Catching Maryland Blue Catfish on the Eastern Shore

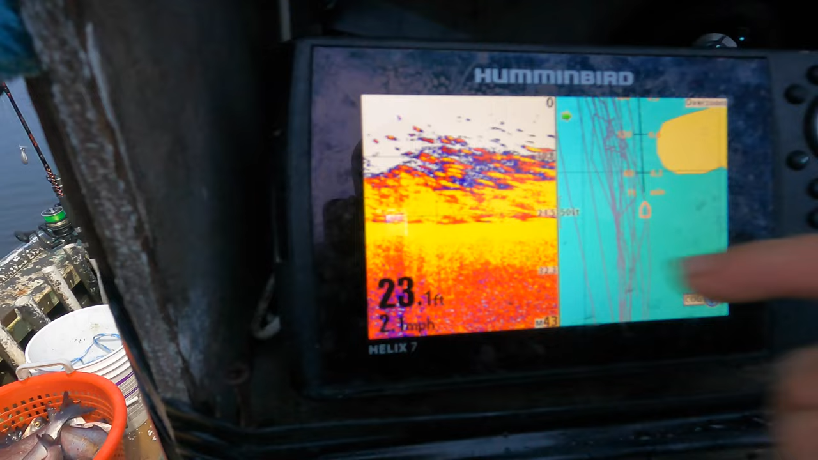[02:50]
On screen: depth 23.1 ft
That's 21 foot, so they're 10 foot thick. Holy.
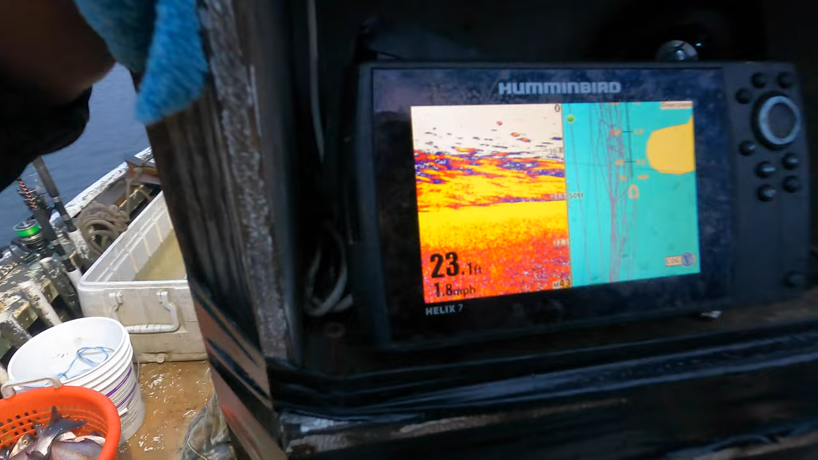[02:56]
On screen: depth 23.1 ft, speed 1.8 mph
Man, I wish I had a striper like that. Shit. There we go.
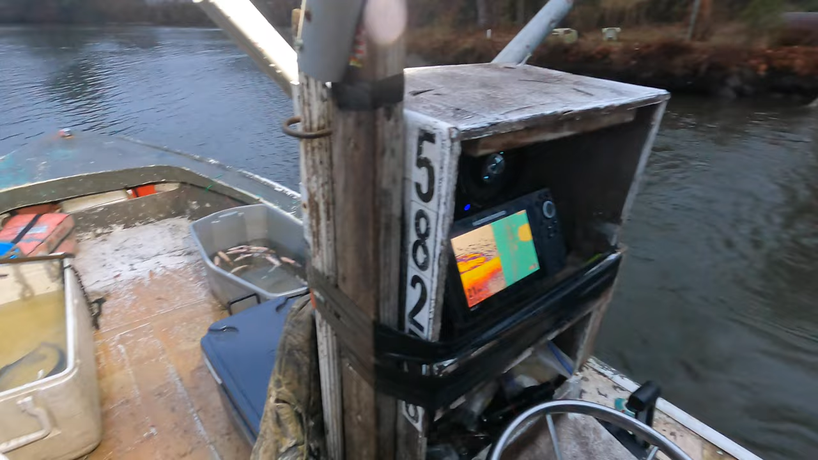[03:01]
There's the end of it. And I know they're blue cat. Toss this rod right in front of that tree.
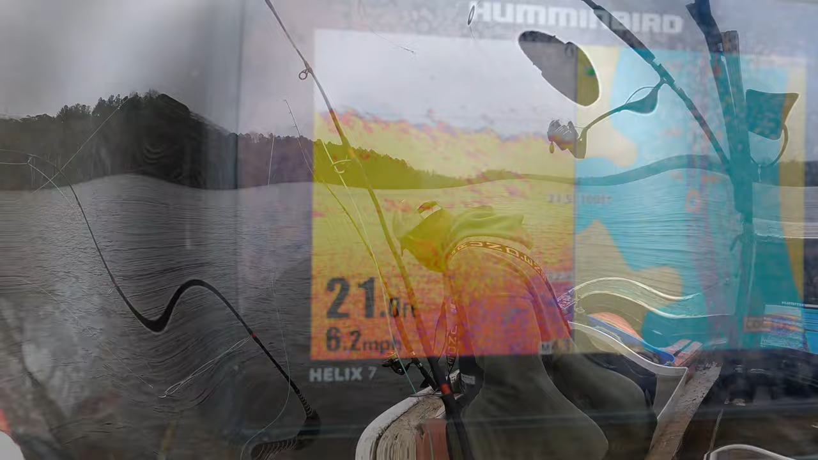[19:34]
Under my head. All blue cats. That's unbelievable. Jesus, look at all that.